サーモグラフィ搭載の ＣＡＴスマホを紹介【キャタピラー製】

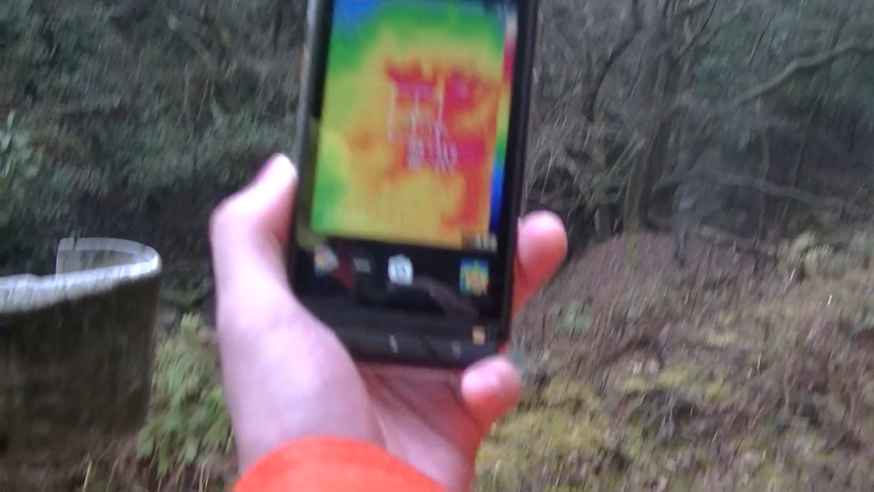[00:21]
これあの撃った後、イノシシとか撃った後に血痕が分かるっていう、
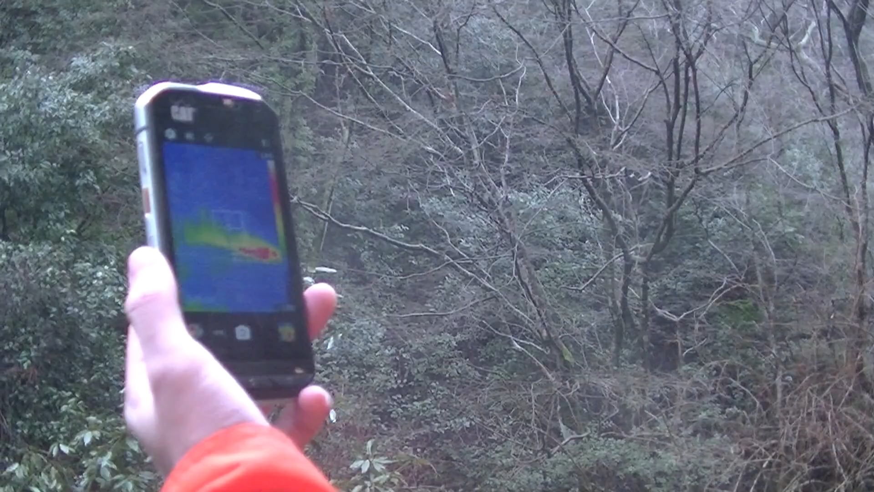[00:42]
この携帯しかないんですか、こういうのって。